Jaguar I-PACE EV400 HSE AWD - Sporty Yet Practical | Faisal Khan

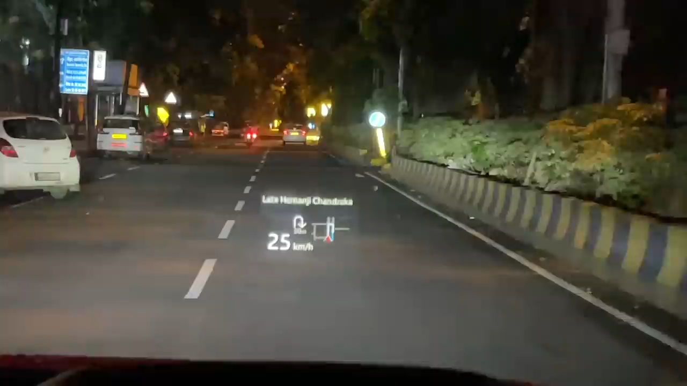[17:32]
You get to know navigation data as well as the speed of the car.